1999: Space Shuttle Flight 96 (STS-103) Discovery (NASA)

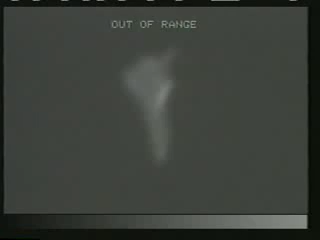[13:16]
coming on well the folks at mission control say it was time to come home and complete our christmas adventure this is a view from the thermal camera on the ground as the shuttle approaches the kennedy space center